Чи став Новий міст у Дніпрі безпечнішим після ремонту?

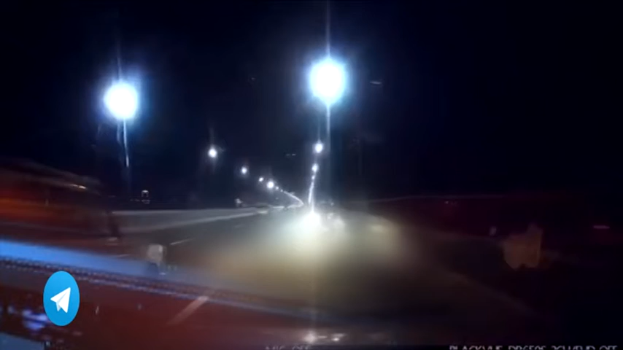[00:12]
Відбійник на мості зупинив машину, яка вилетіла в бік пішохідної зони. На огородженні залишилися тільки подряпини. Нові відбійники на переправі усувають небезпеку також і зустрічного зіткнення автомобілів.